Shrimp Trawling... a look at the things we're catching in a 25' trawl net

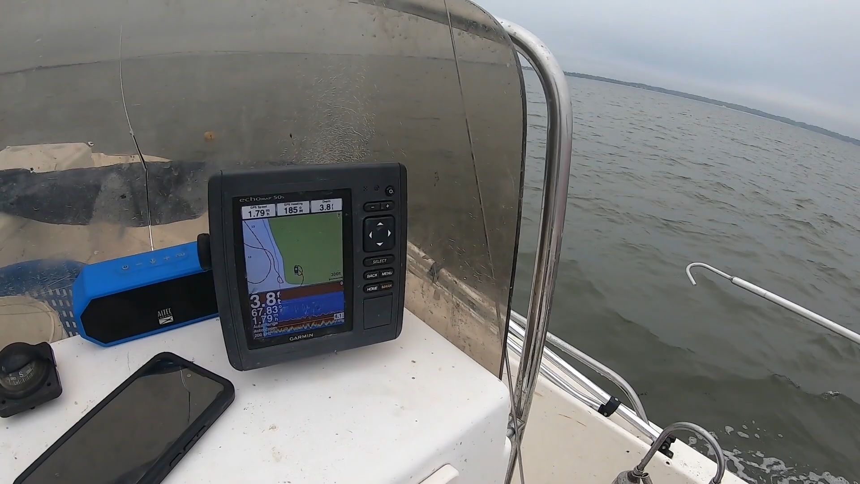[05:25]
Right now we're just pulling the net up in about four foot of water. You know. Since we're having to drop the net.
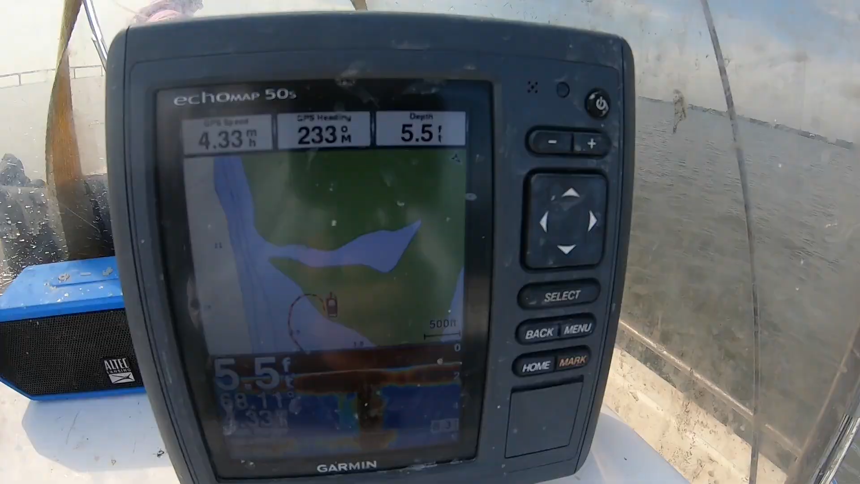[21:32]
On screen: depth 5.5 ft, speed 4.33 mph
5.5 foot of water and we're about to make another pull on this shrimp trawling net with you guys